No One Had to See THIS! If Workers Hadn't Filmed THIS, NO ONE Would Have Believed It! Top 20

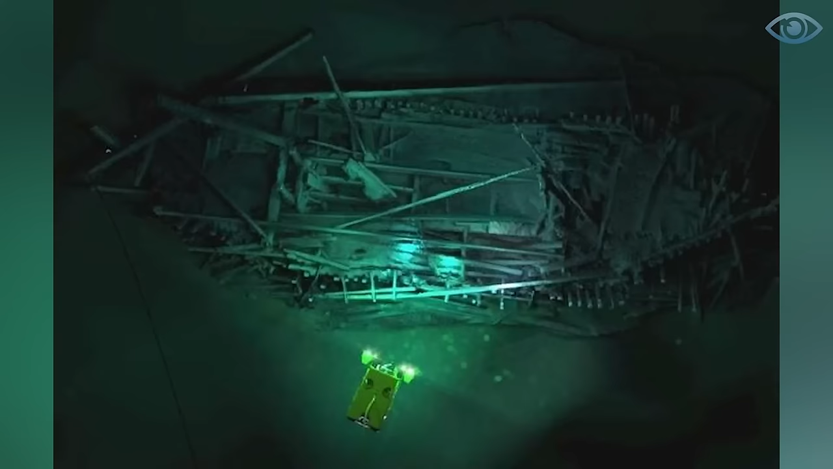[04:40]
At a depth of about 150 meters, ships virtually untouched by time were found.